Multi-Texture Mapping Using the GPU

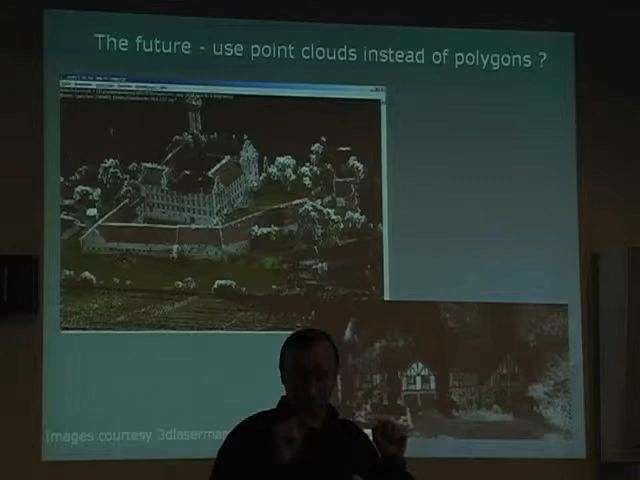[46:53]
You basically point it at the buildings, and you shoot laser beams, and it comes back with points in space. And that way you acquire very large quantities of points in space. And you don't really know or care where these points belong to. Does it belong to this polygon? Does it belong to that polygon? Does it belong to the roof? Does it belong to the wall? Just a bunch of points in space. All you have to do is then align your photographs with these bunches of points in space, and you can use exactly the same rendering technique that I described here to render that data set. So this rendering technique is amenable to a much easier way of modeling the 3D geometry, and I think that'll probably be the future way of doing things,
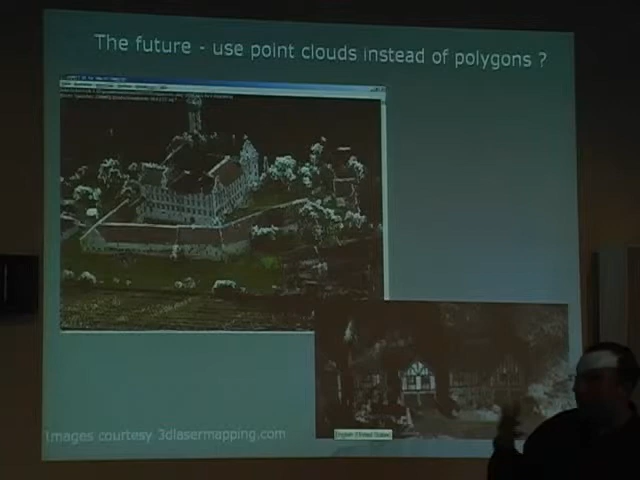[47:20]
because it's very easily done in practice by just taking out the scanning device and basically pointing and shooting. So here you see a couple of examples. These are not my examples. It comes off this site over here. This is a company which does this for a living. It's called 3DLaserMapping.com. And basically what you see here is point clouds, or colored point clouds, of these two scenes.
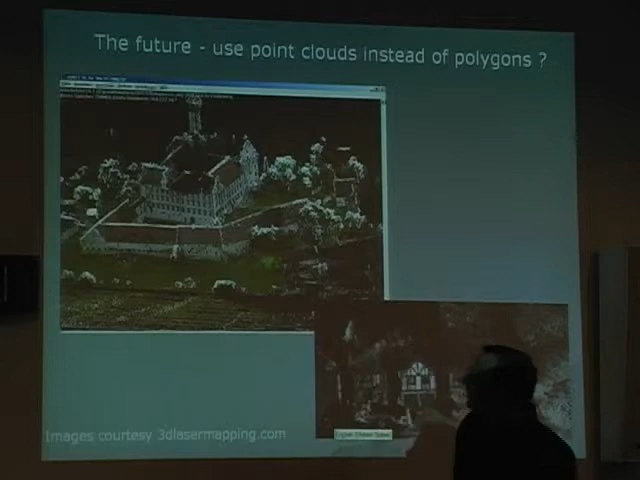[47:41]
Here it's some castle, I guess, in England, and here it's a couple of houses from a village. So there's no polygons over here. It's basically just points which have been colored using some sort of texturing technique.
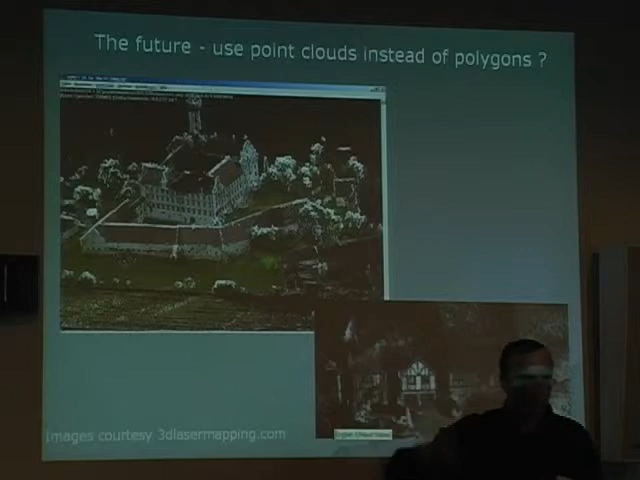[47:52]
And you can see it looks a bit crude because the rendering technique is not very good, what they've done over here. And there's no real surfaces in terms of polygons and so on. It's just bunches of points all over the place. So it looks kind of pointy. It doesn't really look very clean. It's very noisy. But I think this is the way to go. If you do the rendering properly, then the fact that you have points which are easy to acquire as opposed to polygons which are not very easy to acquire and to set up,
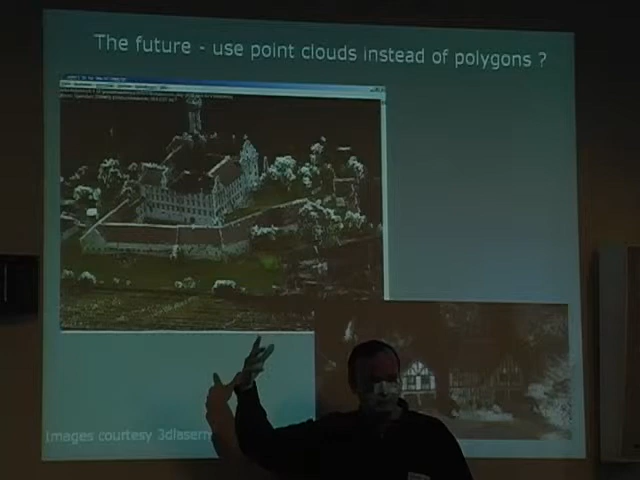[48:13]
then I think life will be much simpler, and it'll be relatively painless to be able to do these type of, to enable these type of applications. So that's a future type of direction. We haven't done anything about it.